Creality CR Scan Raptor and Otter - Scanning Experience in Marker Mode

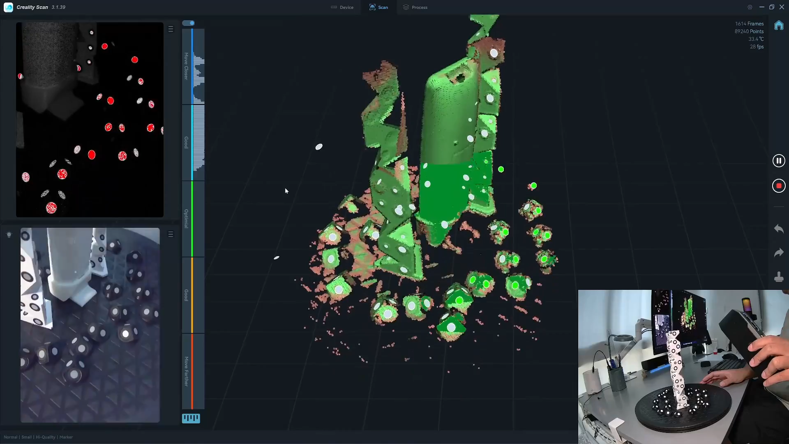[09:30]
It's just to swipe and it turns green. So I think it's faster than the laser. Now I have about... One thing to note.
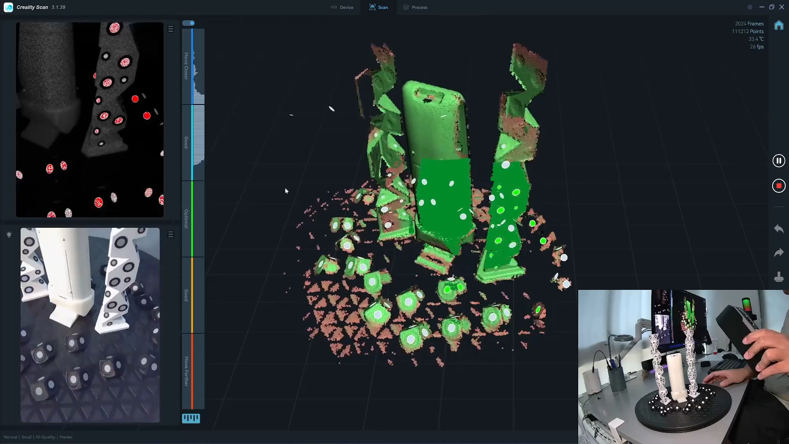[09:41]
Otter, when you scan with geometry mode, it will scan faster at 30 frames per second. But when I use a marker, it will scan slower.
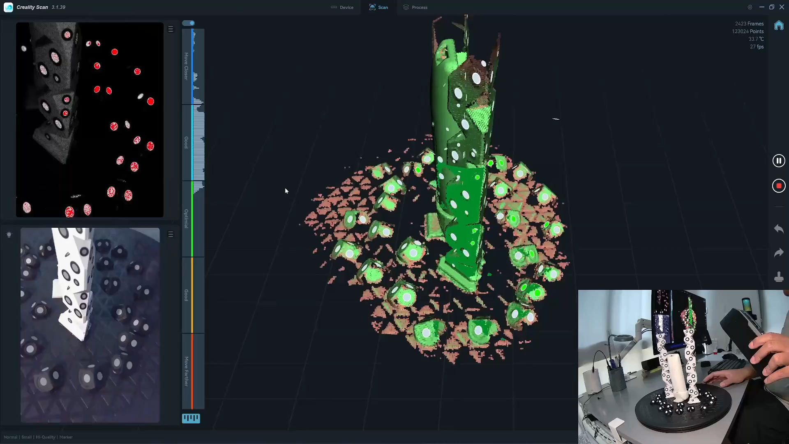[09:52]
Now I get like 23, 20, not sometimes 30.
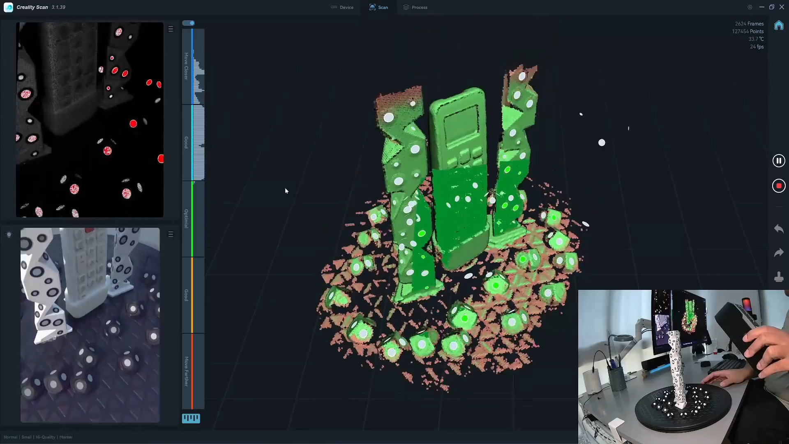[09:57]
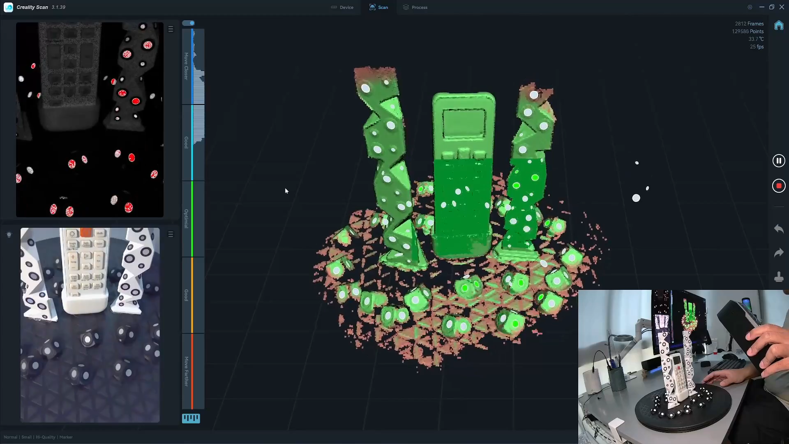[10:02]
Something good about the marker mode is that it will never drift. So you don't have a drifting problem with the markers. And you always get your scan correctly. Dimensions.
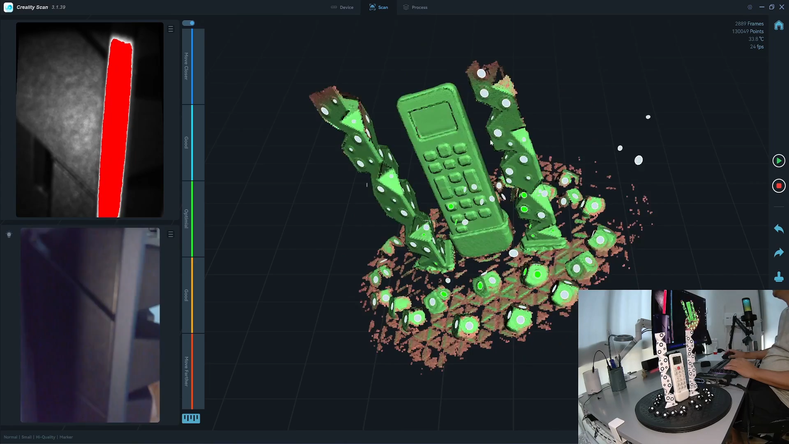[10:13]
Now it looks... Okay, so I stopped the scan. So after processing, I draw this box in the CAD software.